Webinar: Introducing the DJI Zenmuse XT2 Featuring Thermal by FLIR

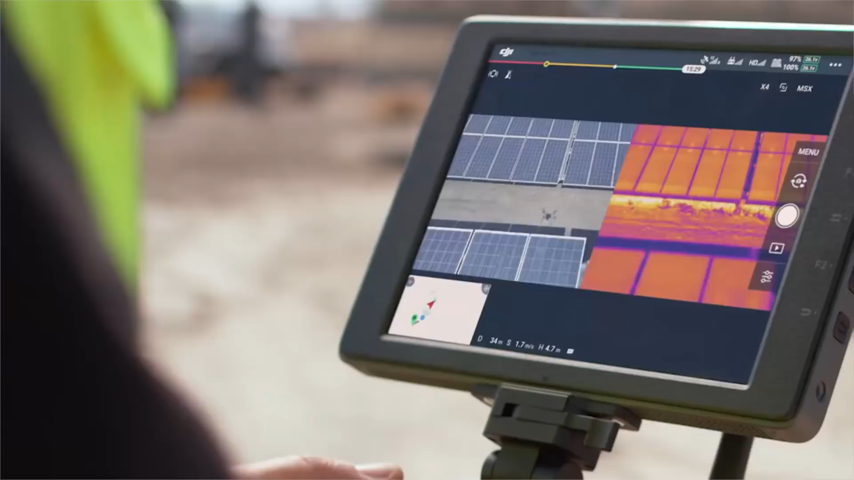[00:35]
Through lessons learned and end-user feedback collected over the past few years, the Zenmuse X-T2 is smarter and more powerful than ever.
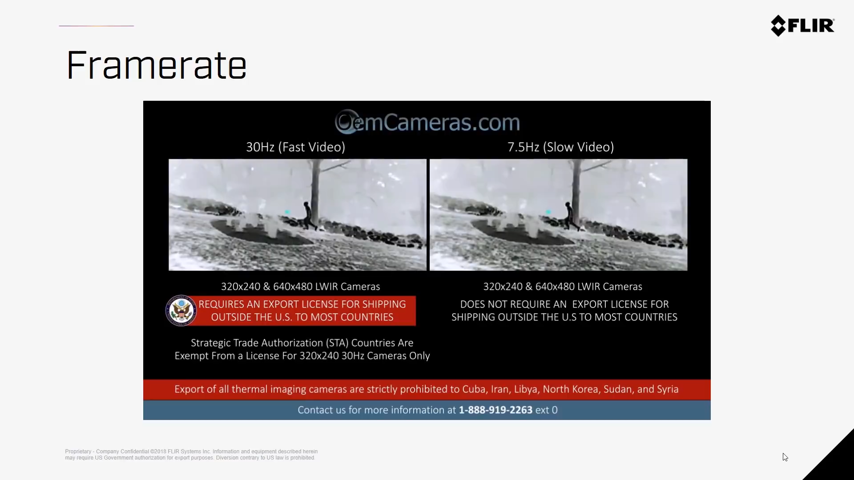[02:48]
So, 30Hz cameras show 30 frames per second, whereas 9Hz cameras show 9 frames per second. This means that you can have a slightly choppier video or image with the 9Hz version of the camera. This video created by OEM cameras illustrates that difference.
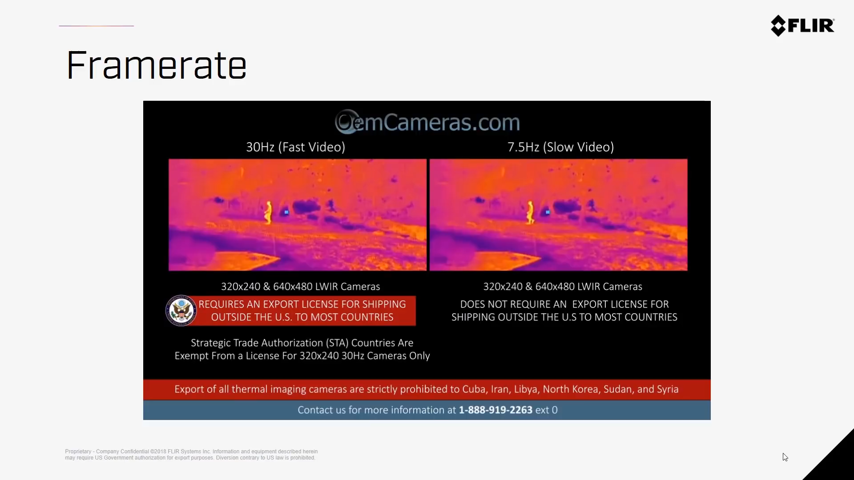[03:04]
Again, the reason for both options are available is that 30Hz cameras are more closely regulated for expert controls outside of the United States and Canada. Now, resolution refers to the number of pixels within the image.
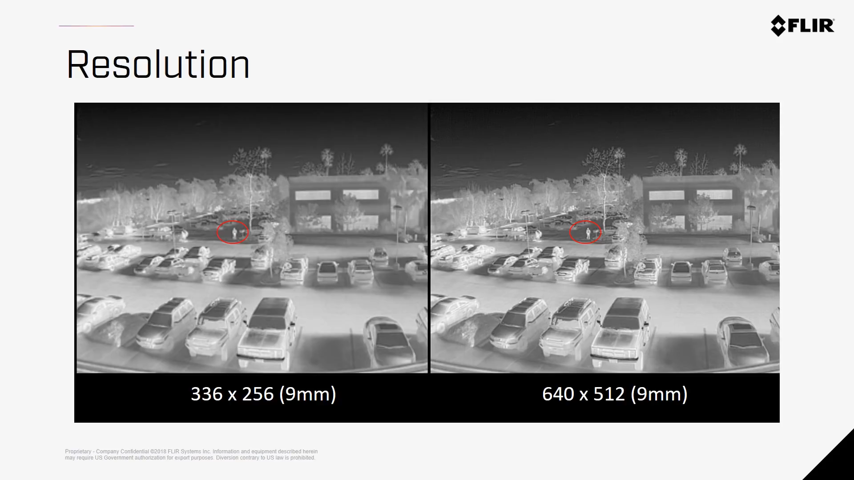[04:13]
If you look in the distance at the pixels between the person's legs, you can start seeing this distortion where the pixels are starting to be averaged out and they cause some blur between the legs. Lenses offer different field of views, and that will give you either greater specificity and detail at the expense of seeing more within the scene, or you'll be able to see a larger range around the target but have less of that detail. The larger number on the lens, the more narrow of the scope you're going to see through the lens.
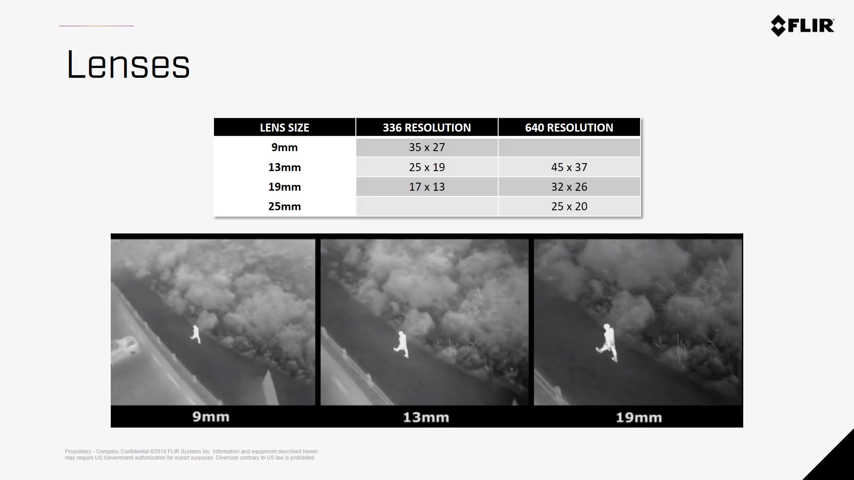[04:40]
So a 9mm represents the widest field of view, so you can see more area within the image, where a 19mm or 25mm is much tighter, but you get a lot more pixels on target.
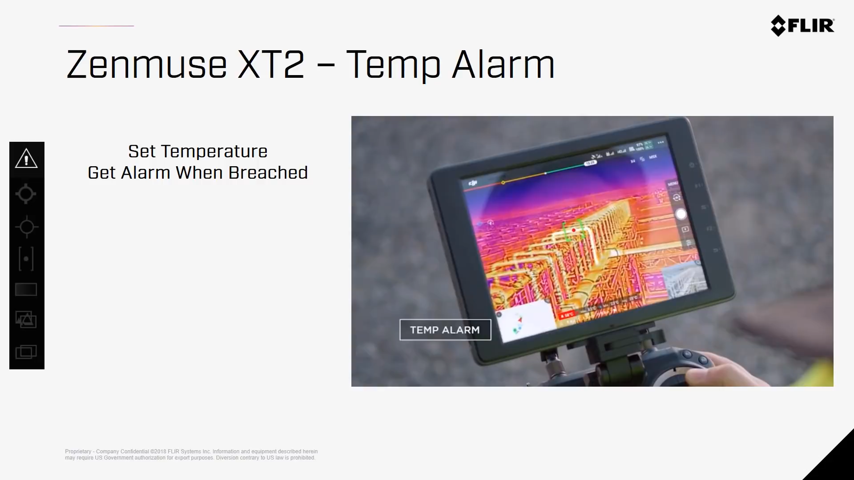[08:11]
any time that something goes above that temperature threshold, an alarm will sound.
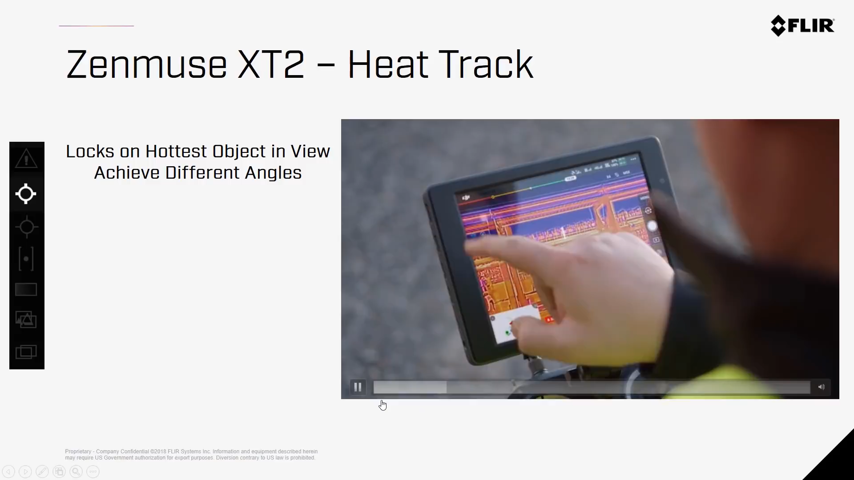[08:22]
When the Heat Track option is activated, the camera will stay focused on the hottest object within the scene,
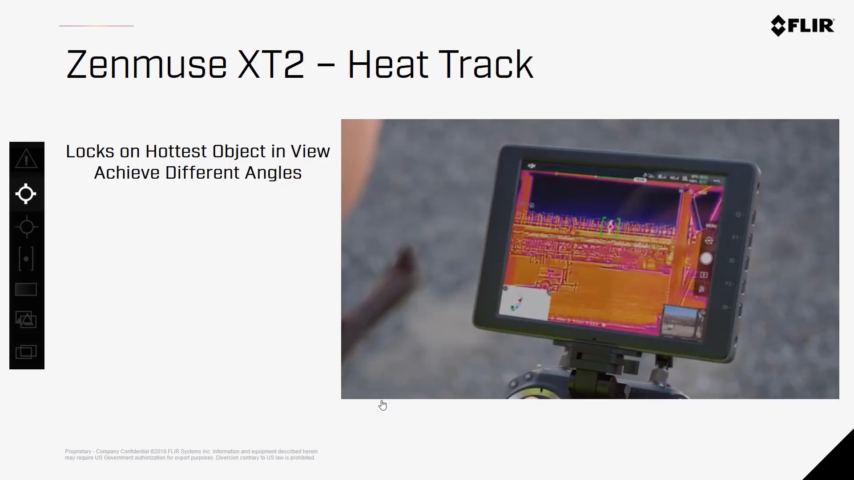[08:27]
and that will allow the pilot to move the drone around and get different angles and perspectives of the target subject,
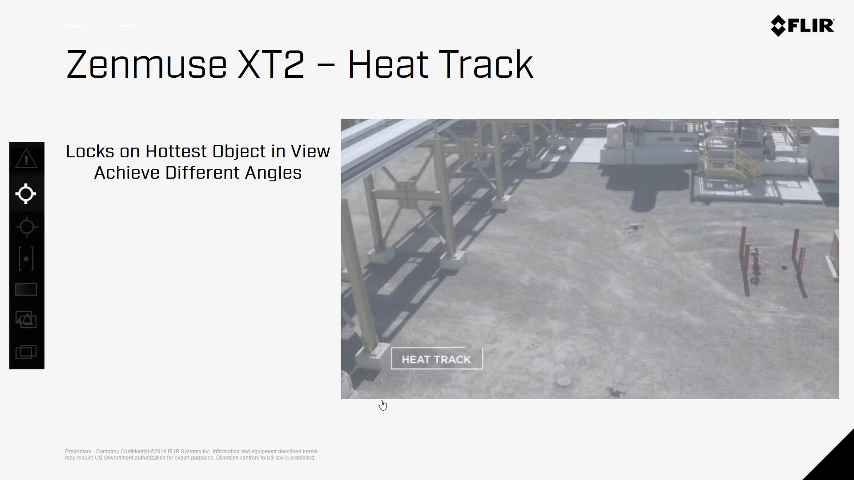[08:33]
while keeping the subject centered and without having to manipulate the camera manually.
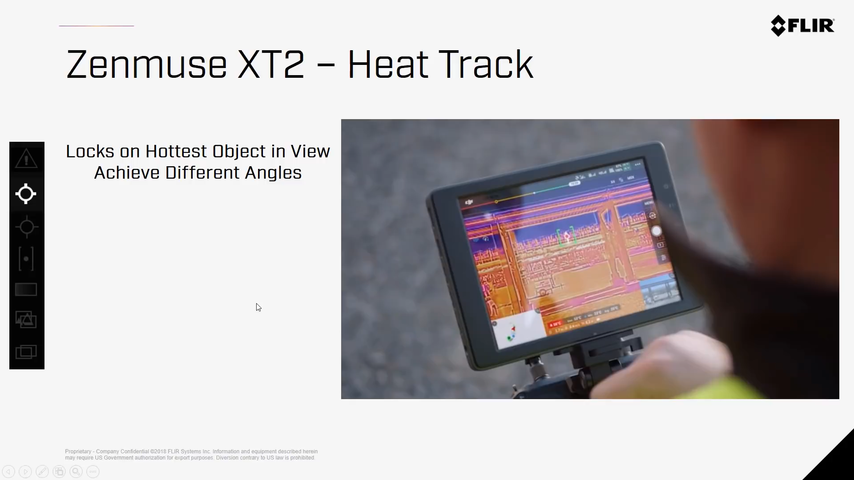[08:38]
Temp Check allows you to tap on the screen of the Pilot app and get real-time radiometric reading of any pixel within the image. This will allow real-time estimations during your inspections. So you can basically tap on the screen and see the temperature of each pixel real-time.
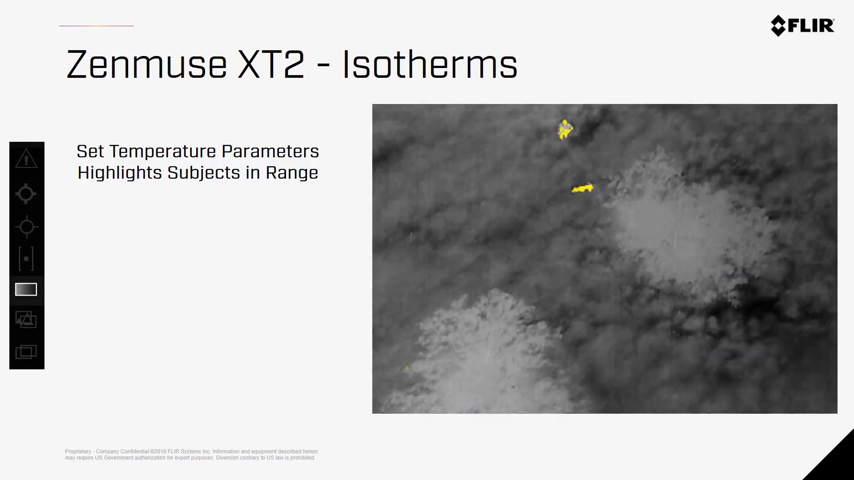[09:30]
With isotherms, you could set a parameter of temperatures you want to be highlighted, and the camera does the rest. Here are some best practices for setting these temperatures for firefighting and finding people. Keep in mind, isotherms are not always going to make the imagery better, as it could be that your subject is nearly the same temperature as the surrounding area. But under the right circumstances, this is really a game-changer for public safety users.
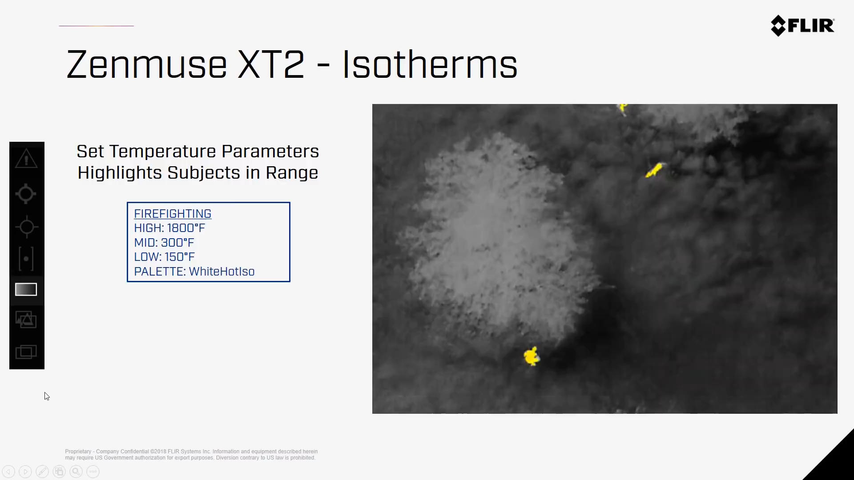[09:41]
MSX is multi-spectral blending technology proprietary to FLIR. With both RGB and thermal sensors in a single unit, MSX takes the edges of the RGB image and embosses them over the thermal image, giving you more context and detail in a single picture.
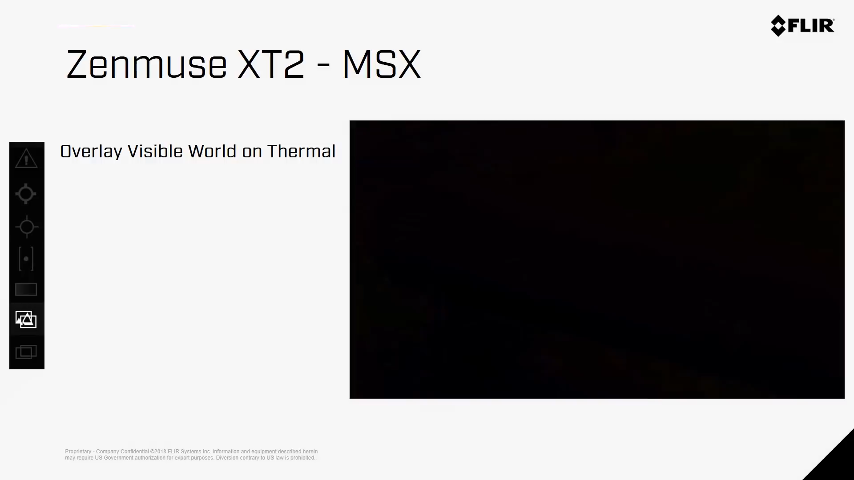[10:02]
As you can see here with this propane tank, the thermal image allows you to see the volume level within the tank, but the placards and labels don't give off a different thermal signature. By adding this detail only seen in the visible spectrum,
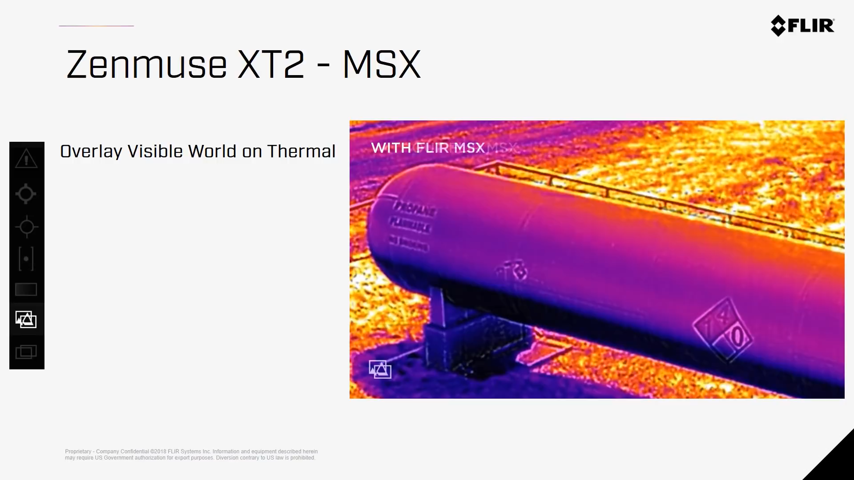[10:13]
now you have one image that tells more of the story. Lastly, picture-in-picture mode allows you to view both streams of video simultaneously.
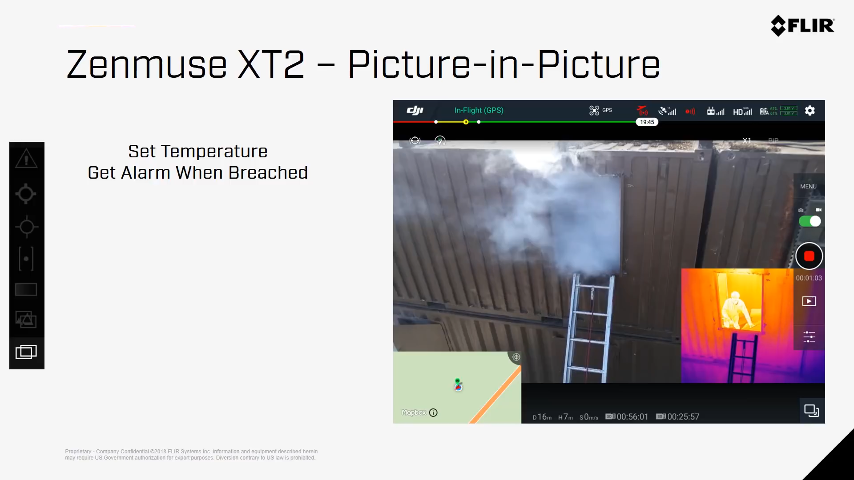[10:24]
This can be toggled back and forth, as well as show the map to make each flight more meaningful, and make sure you don't miss a single second of critical data with either of the sensors.